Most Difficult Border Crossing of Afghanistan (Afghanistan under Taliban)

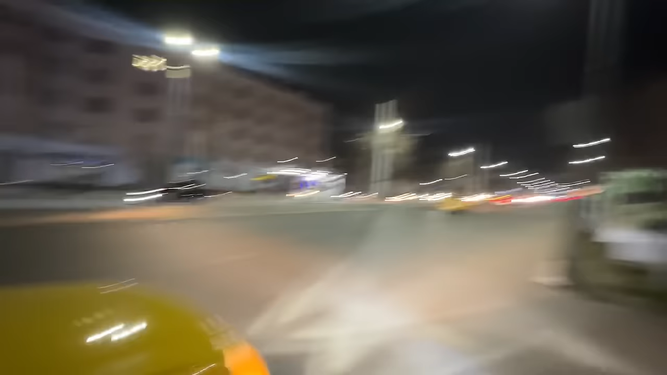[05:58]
तो चलते हैं भाई स्टेशन, और रात का ऐसा कुछ नज़ारा है भाई, यही बिल्डिंग में यहाँ पर रुके हुए थे, तो चलिए चलते हैं भाई।